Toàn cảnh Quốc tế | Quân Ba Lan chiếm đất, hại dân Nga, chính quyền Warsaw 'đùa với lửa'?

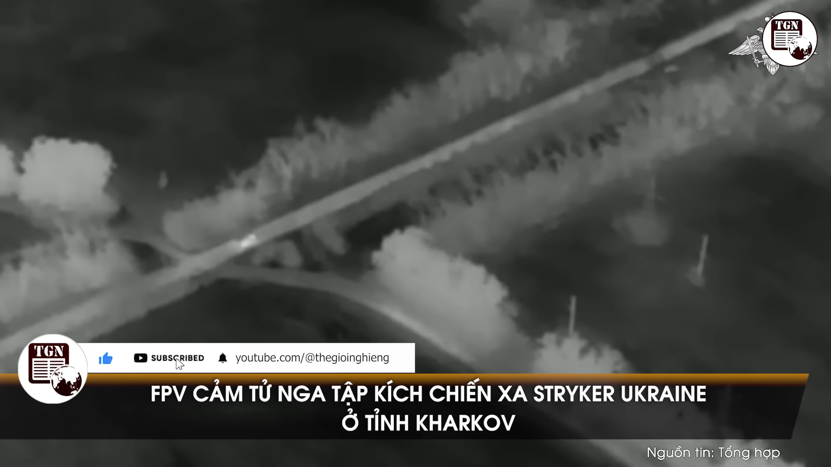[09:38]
Bộ Quốc phòng Nga mới đây cho hay, một chiến sa Stryker thuộc biên chế quân đội Ukraine đã bị
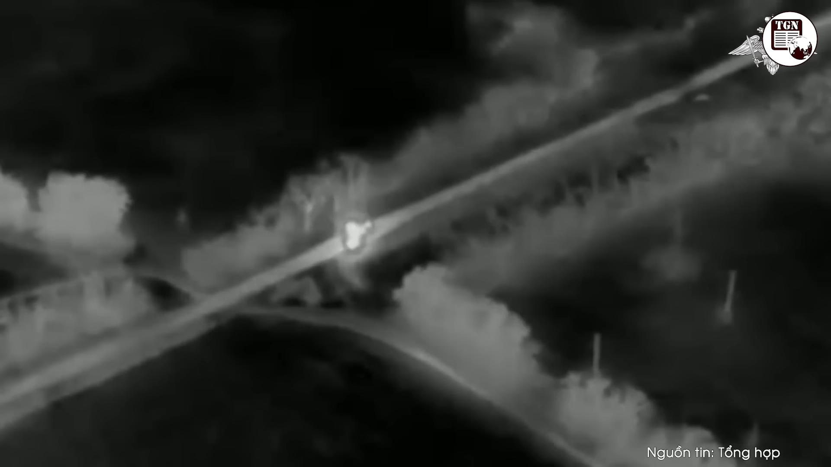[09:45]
máy bay không người lái cóc nhìn thứ nhất FPV của nước này phá hủy tại tỉnh Khắc Cốc.
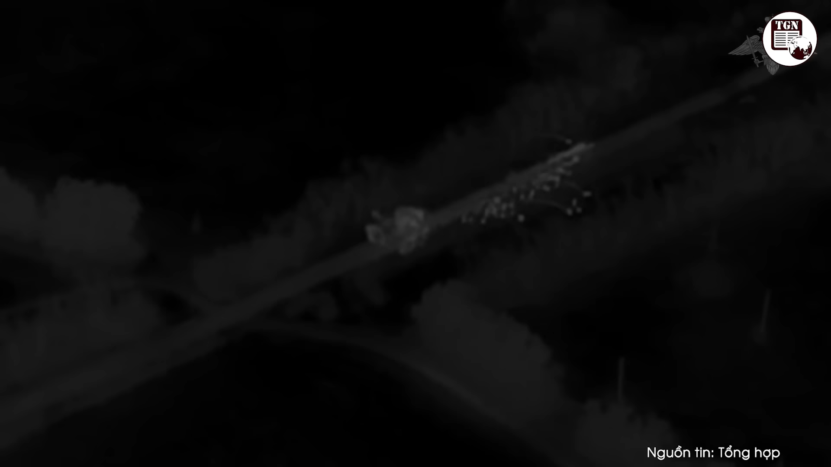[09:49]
Thông cáo từ Bộ Quốc phòng Nga nêu rõ,
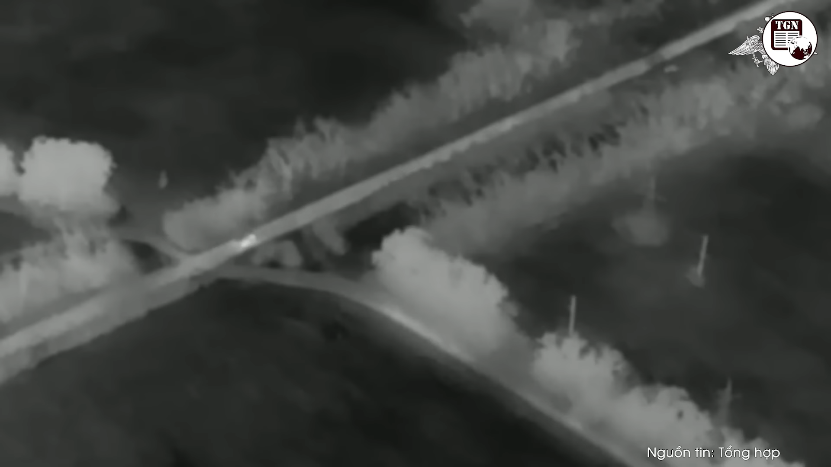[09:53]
các đơn vị trinh sát thuộc cụm quân phía Bắc của Nga đã phát hiện chiến sa Stryker Ukraine đang di chuyển qua một khu rừng rậm ở tỉnh Khắc Cốc. Sau đó, các binh sĩ Nga sử dụng FPV mang thuốc nổ để phá hủy cỗ khí tải trên.
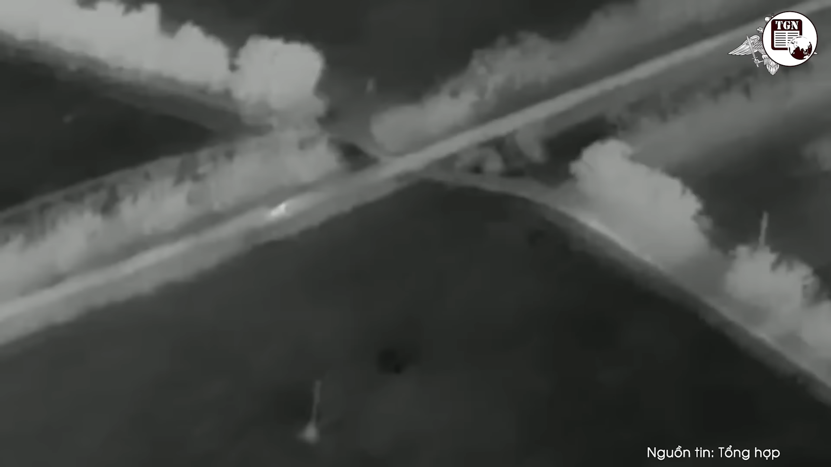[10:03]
Thông cáo viết, đòn tập kích trực tiếp từ FPV khiến cho cỗ xe Stryker do Mỹ sản xuất bị phá hủy.